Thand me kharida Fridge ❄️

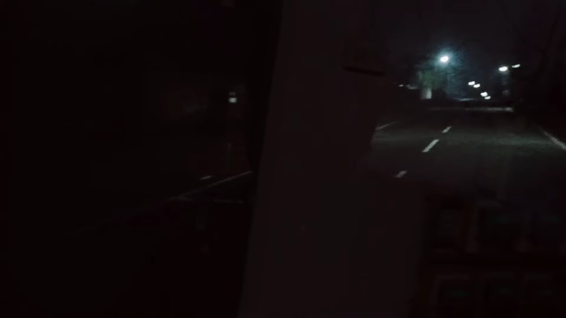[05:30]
फूट डिलिवर कर चुका हूँ और मैं अब जा रहा हूँ पॉलिगॉन के तरफ में और यहां पर जो लाइट है ना कभी चहरा पर पढ़ रहा है और कभी नहीं पढ़ रहा है तो अभी